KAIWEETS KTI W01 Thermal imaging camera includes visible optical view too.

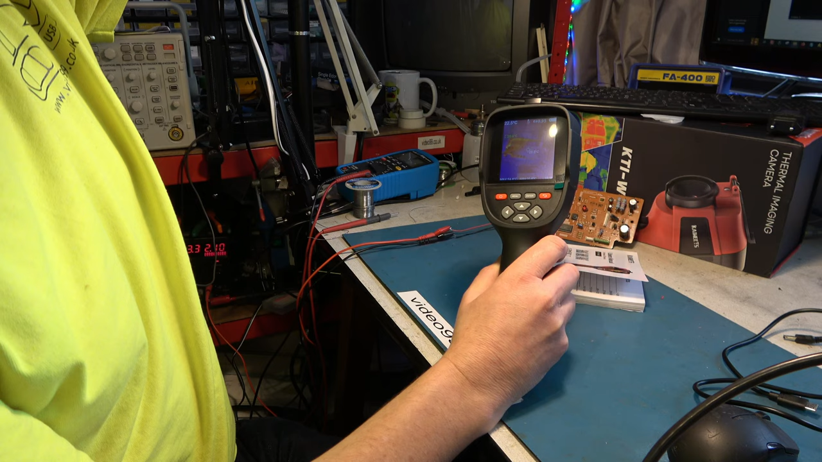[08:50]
circuit is you can see quite a lot of heat going up the top there I think we're going to learn more if we look at the
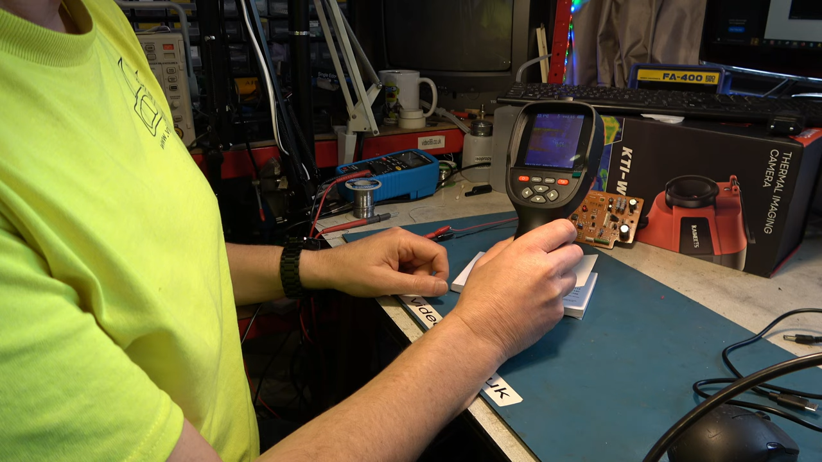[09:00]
other side of the board so let's do that that's
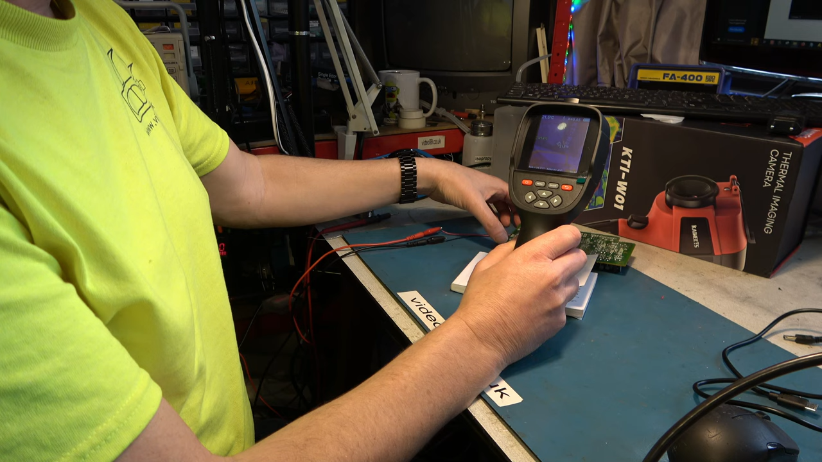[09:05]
now upside down so the heat's going to be at the bottom okay
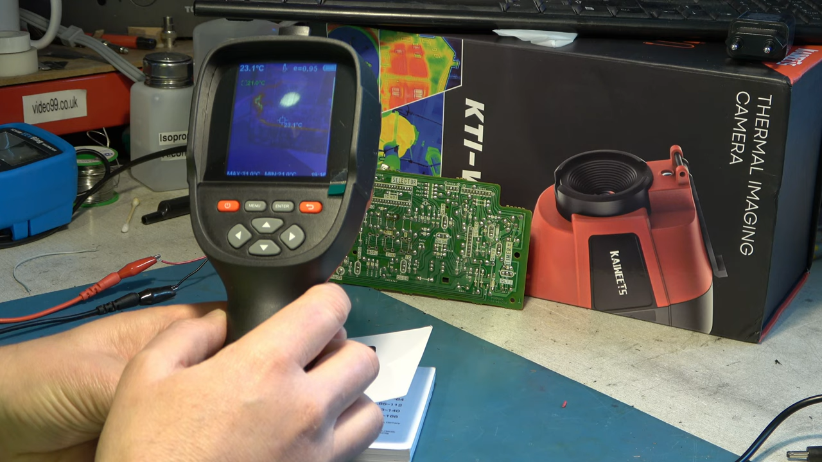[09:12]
On screen: spot 23.1°C
we have a misalignment between optical and the thermal here because you can read that writing and yet the circuit board
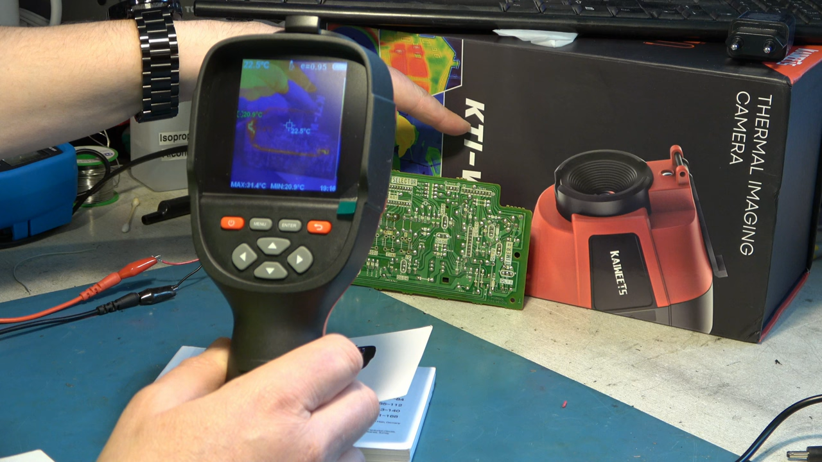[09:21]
On screen: max 31.4°C, min 20.9°C
is heating up there so that we need to fix that you can adjust that in a menu later what I'm going to do for now is go to thermal only right so we can see a lot of heat on the left hand side here which is where the connectors are for the power supply and then we can see the 5 volt rails getting hotter and hotter and hotter and we really are zoning in
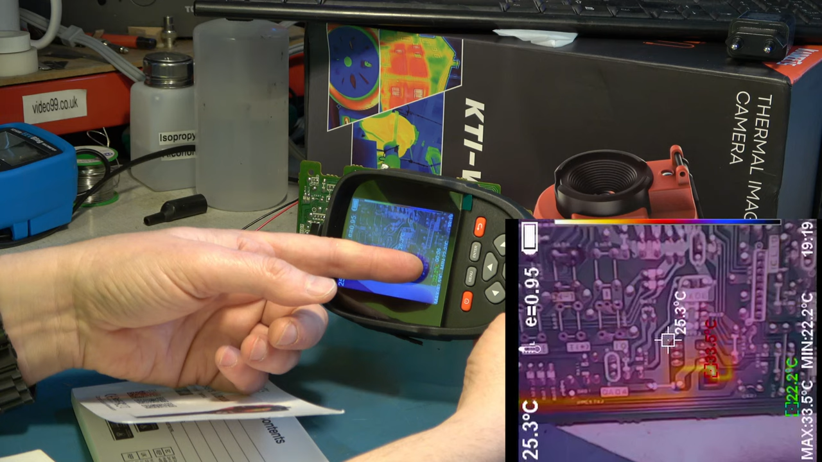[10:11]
On screen: spot 25.3°C, max 33.5°C, min 22.2°C
counter going of course we're working it sideways right so now we can see an overlay optical we're probably too close really
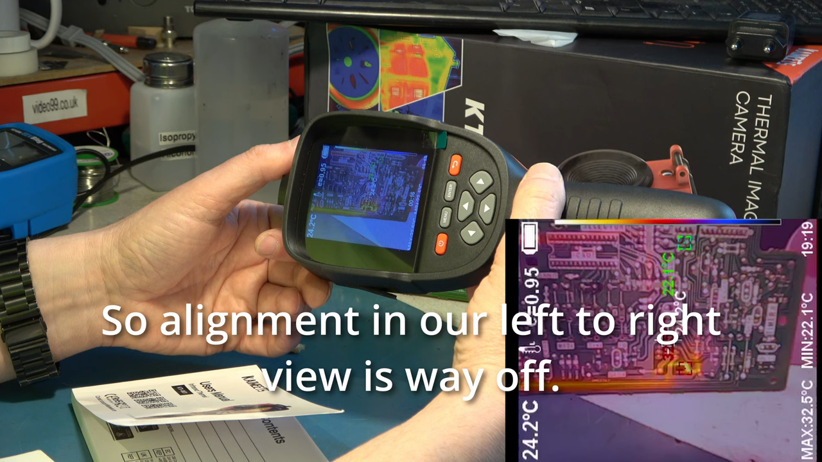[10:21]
On screen: spot 24.2°C, max 32.5°C, min 22.1°C
so let's look at thermal only
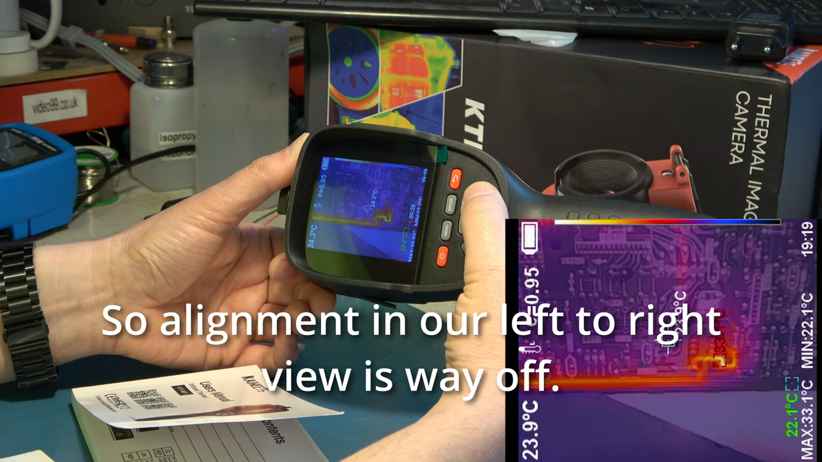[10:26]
On screen: spot 23.9°C, max 33.1°C, min 22.1°C
now that's thermal only and then that's overlay
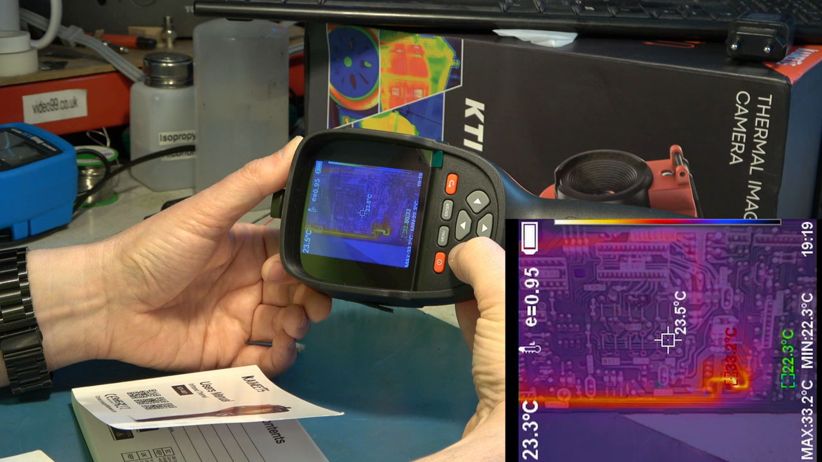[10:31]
On screen: max 33.2°C, min 22.3°C
and that's optical only
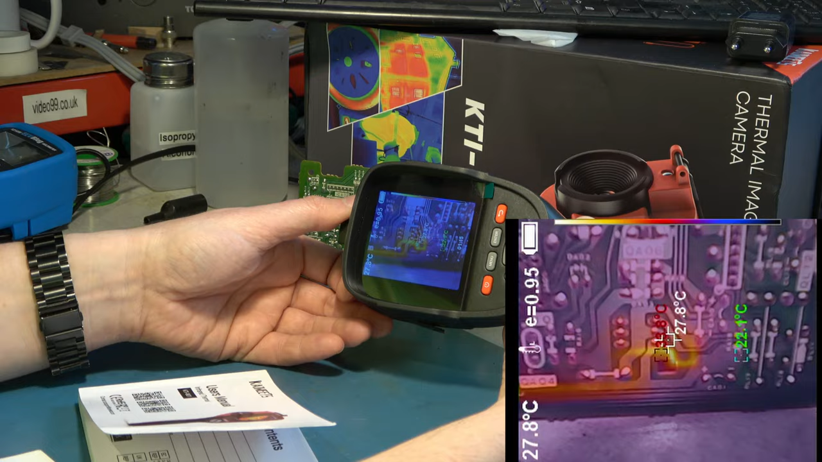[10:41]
On screen: spot 27.8°C
if you get too close to the subject the parallax error gets worse so of course there's a distance between these two and if you do get too close that parallax error starts to really make a difference
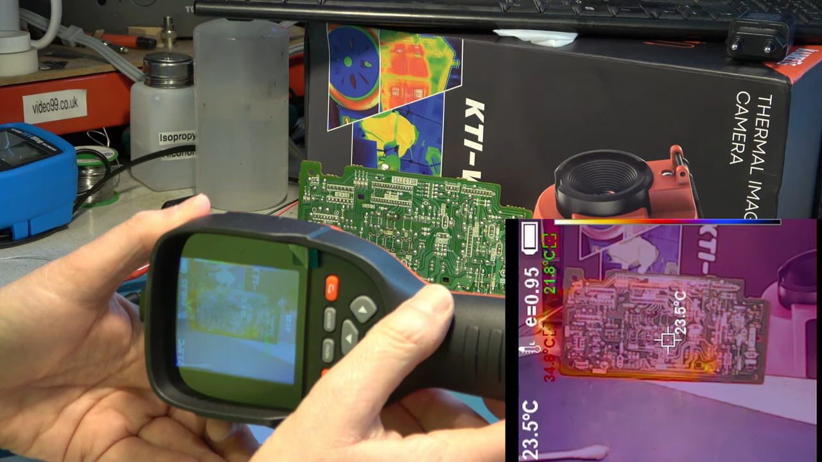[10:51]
On screen: spot 23.5°C
if I go to thermal only I'm just wondering if I can point with my finger to where it appears to be
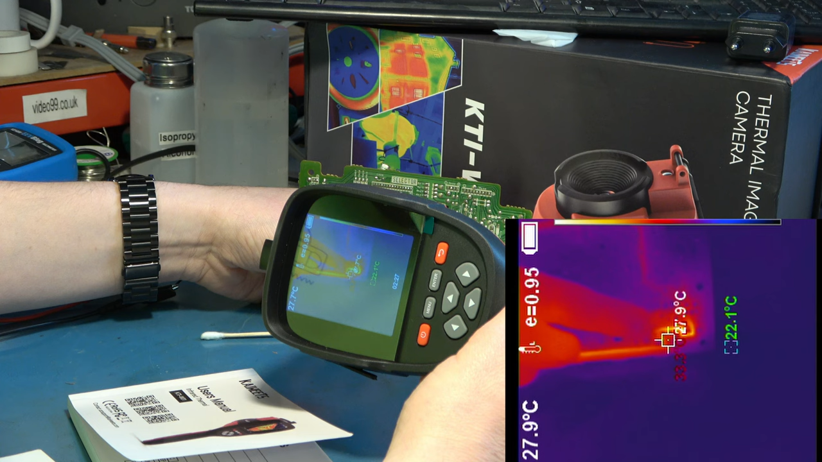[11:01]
the hottest appears about there and
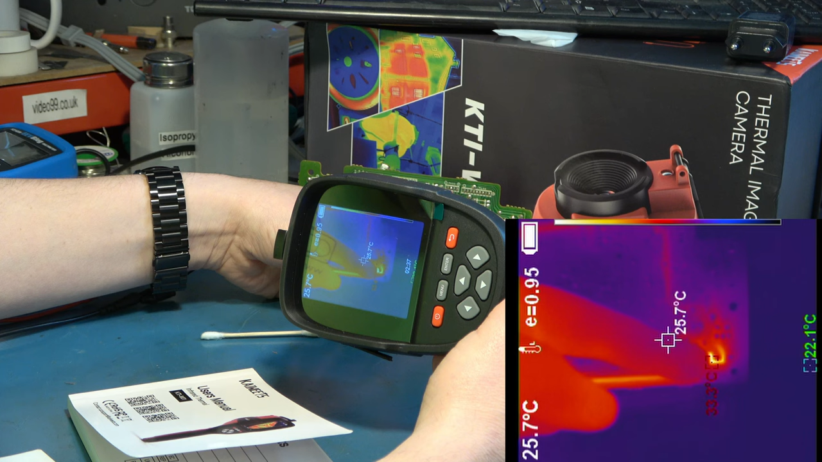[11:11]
On screen: spot 25.7°C
if we look at the other side of the board
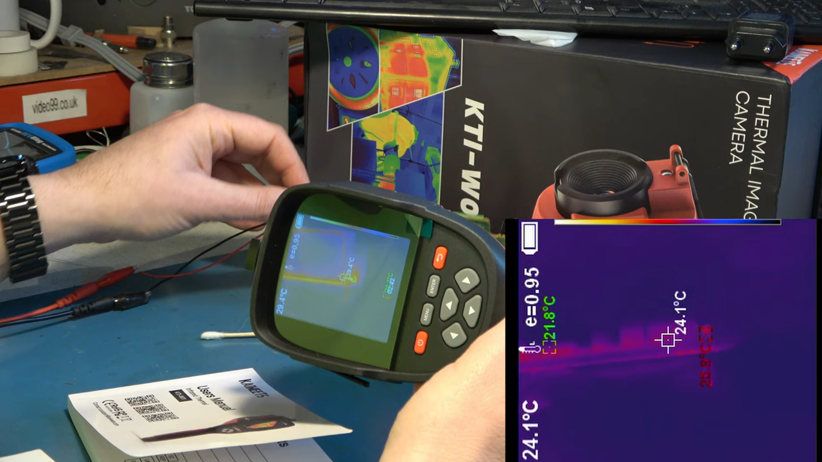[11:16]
On screen: spot 24.1°C, min 21.8°C
do we have a hot yes there's a very hot diode there next to the capacitor
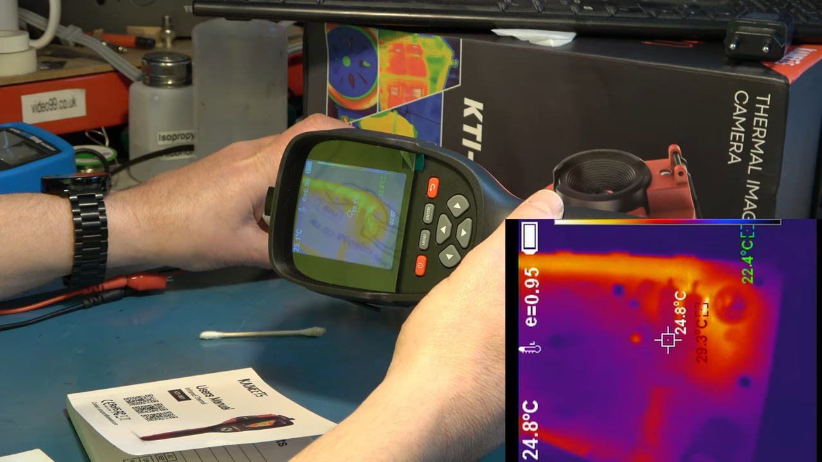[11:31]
On screen: spot 24.8°C, max 29.3°C
we are stressing that diode
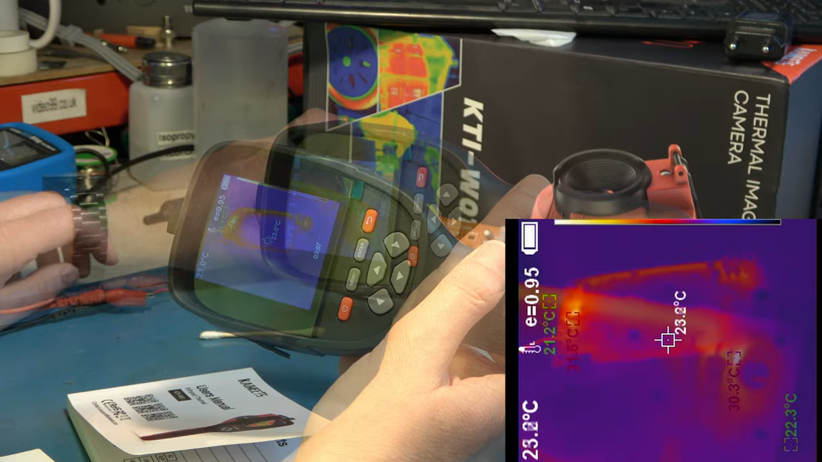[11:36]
On screen: spot 23.2°C
but in fact everything's getting hot even the wires
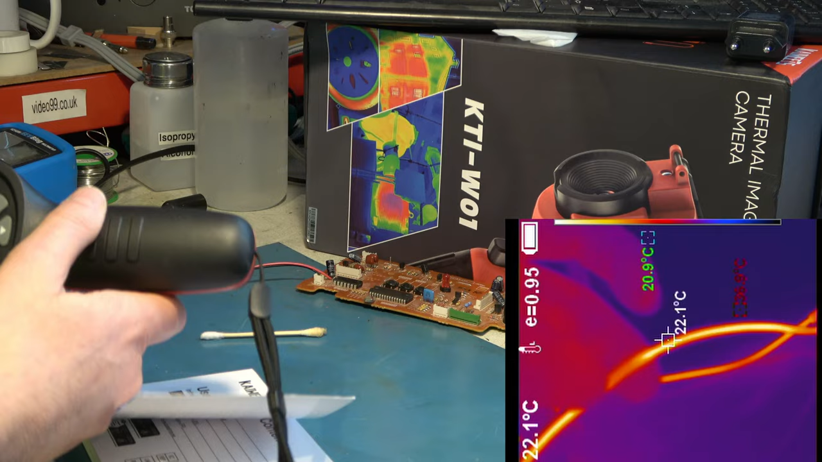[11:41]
On screen: spot 22.1°C
even the wires which aren't really rated for this sort of current are
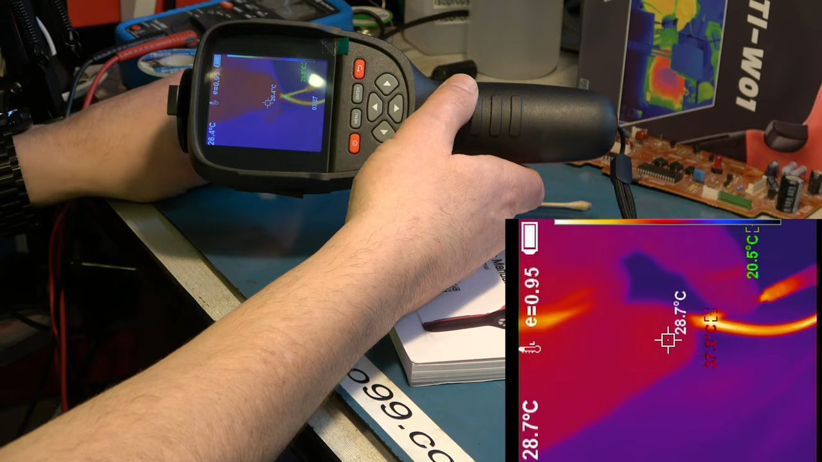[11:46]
On screen: spot 28.7°C
starting to get quite warm I can actually feel heat in those at two amps